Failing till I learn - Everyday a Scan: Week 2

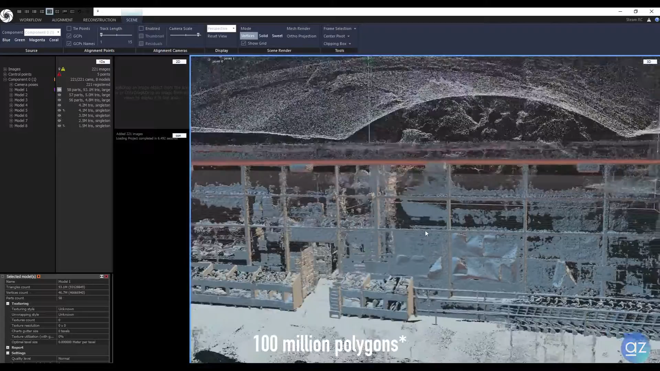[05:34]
Down to something like 1 million polygons The software decimates the model equally So you know it doesn't give any kind of weight To certain